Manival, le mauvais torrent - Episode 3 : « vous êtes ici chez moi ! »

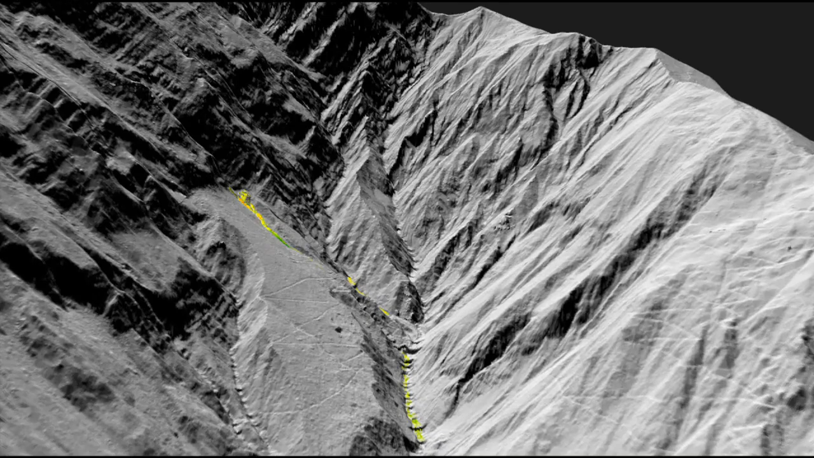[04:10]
Pendant 3 ans, il a donc été possible de suivre finement l'évolution des stocks de sédiments dans le lit du torrent en y observant les phénomènes d'érosion et de dépôt qui s'y produisent.